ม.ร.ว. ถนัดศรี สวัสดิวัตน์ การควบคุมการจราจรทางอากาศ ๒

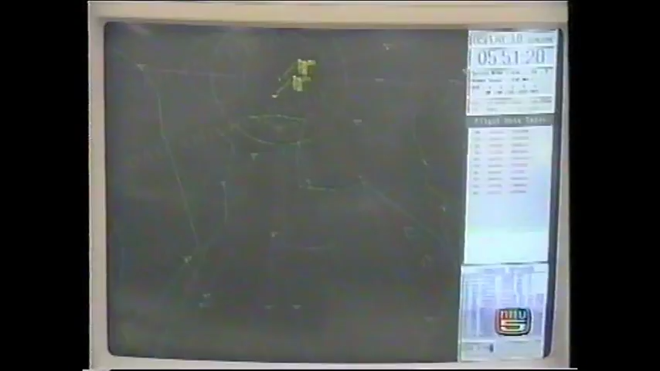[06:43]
ปรากฏการณ์ต่างๆเช่นการมีเอเมอร์เจนซีฉุก
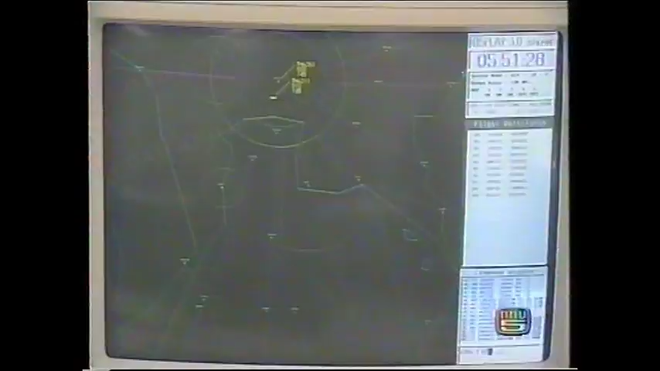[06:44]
เฉินหรืออะไรทำนองนี้นะฮะเราจะสอน มีเหตุการณ์อะไรต่างๆนะฮะเครื่อง
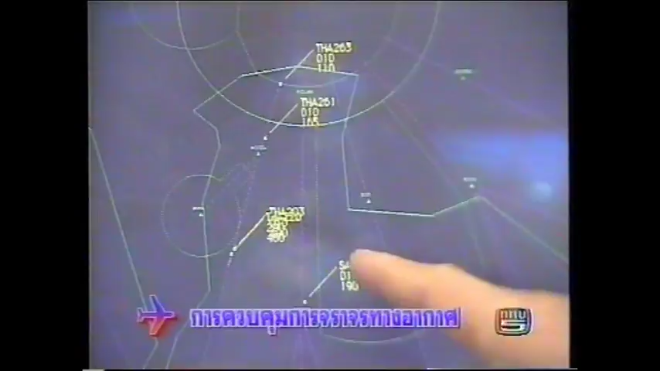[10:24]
จะเคลื่อนลงนะฮะ ครับดูยังไงฮะมีจุดไข่ปลา อันนี้ต้องสังเกตนะฮะต้องชำนาญ ครับ ต้องความชำนาญอยู่จะสังเกต ไม่มี
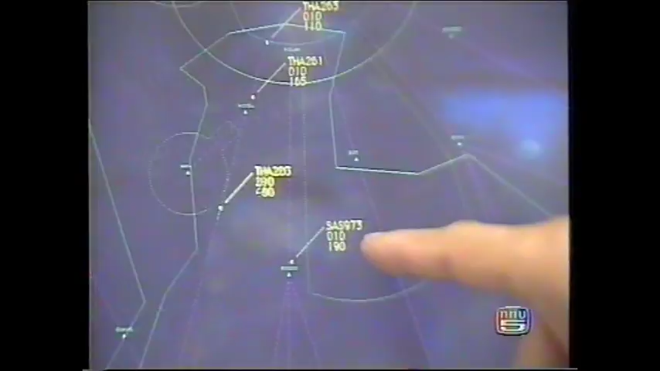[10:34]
จุดไข่ปลาหรอกครับ ไม่มี เขาจะมีตังแอร์เวย์ไอ้ที่ขีดขีดนะเป็นแอร์เวย์ที่ลงมา
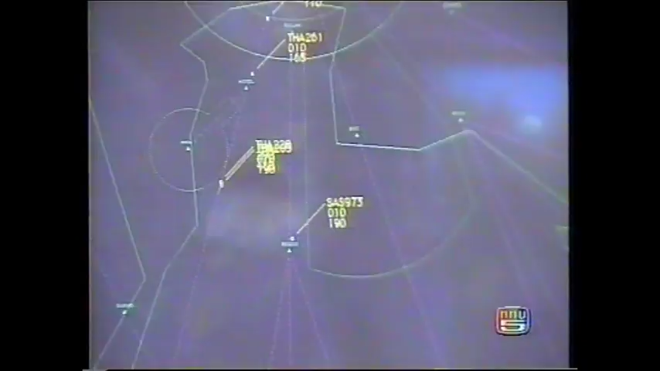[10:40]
เป็นถนนบนฟ้าที่จะลงมา อ๋อครับผมพูดว่าขณะนี้มี5เครื่องในโซนนี ้ครับผม ครับ 5ใช่ไหมฮะ
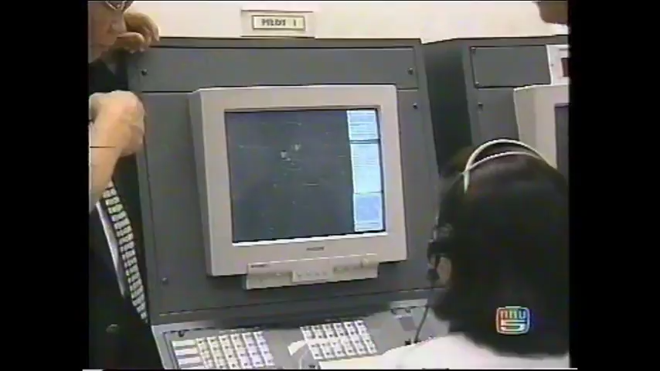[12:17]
ของเครื่องบินที่ขึ้นจากกรุงเทพ การบินไทย261ไปสุราษฎร์ธานี อ๋อขึ้นจากกรุงเทพครับ ครับผม นี่กำลังไต่ขึ้นไปแล้วใช่ไหมถึงเท่าไหร่ไฟล์ลิเวอร์เท่าไหร่ ตอนนี ้ผ่าน18แล้ว
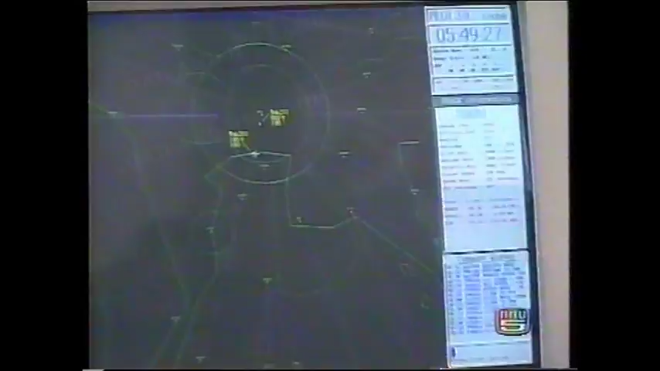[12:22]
เดี๋ยวก็สั่งอะไรต่อ ครับ คอนเทนเนอร์สั่งให้รีพอร์ต จาก20,000
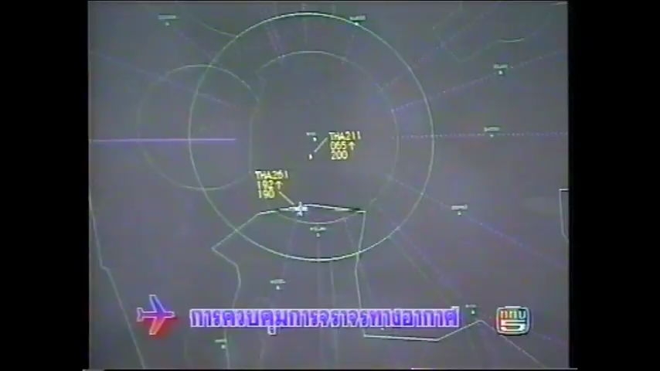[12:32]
ถึงยัง ตอนนี้ผ่าน 19แล้วก็เดี๋ยวจะ สองเครื่องนะ ครับผม
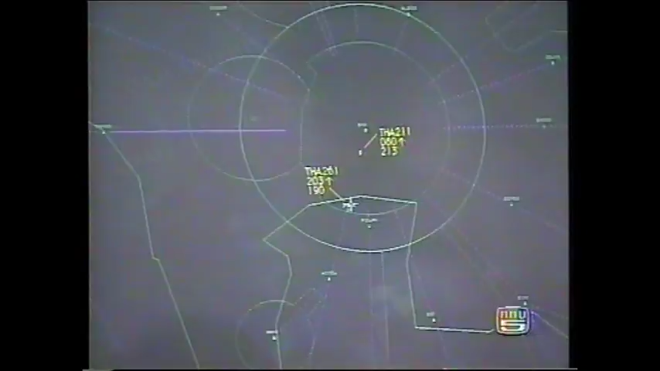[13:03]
ทางนี้รายงานบอกว่าเวลานี้ถึง
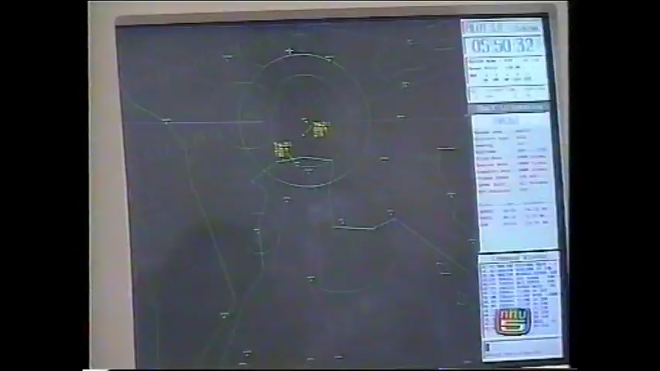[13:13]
ไฟเลเวล ครับ 20,000แล้วทางโน้นก็สั่งมาสั่งสอบ ทางโน้นที่ว่าห้องคอนโทรล คอนโทรลคนสั่งนักบินว่าให้ตายต่อใช่ไหม ครับ